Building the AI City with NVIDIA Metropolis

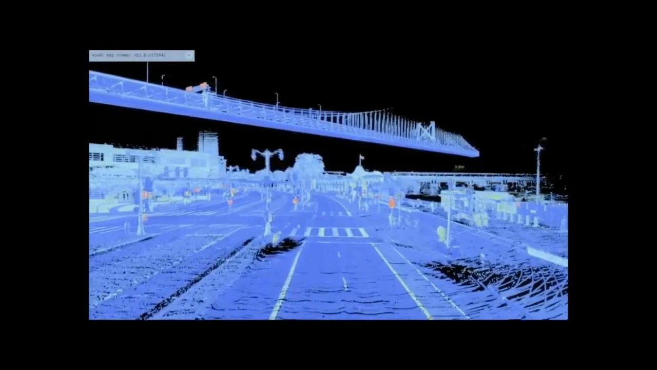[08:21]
where a static camera is mounted above space, watching for movement, inferring activity of relatively fast-moving objects.
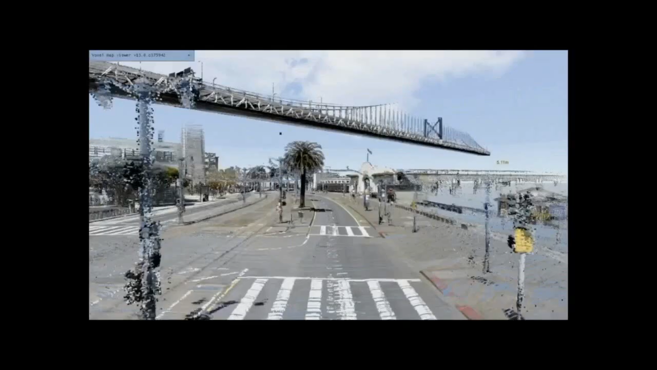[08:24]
Another approach is to instrument fleets of vehicles to move around and instrument space that way. This is a partner of ours that instruments cities with high-resolution cameras and LiDAR to create incredibly high-resolution 3D point clouds, where the instrumentation of space is done in 3D.
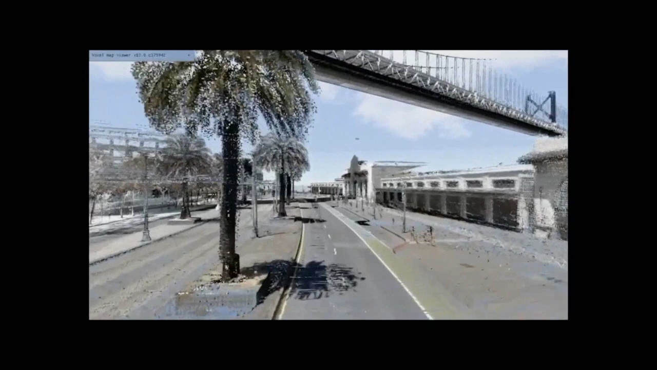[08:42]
These point clouds are then run through an inference pass, whereby the objects are classified and measured.
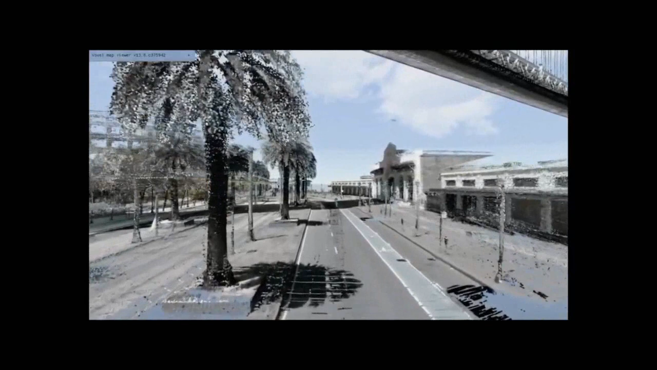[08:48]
And as you can see, streetlights, potholes, trees, buildings,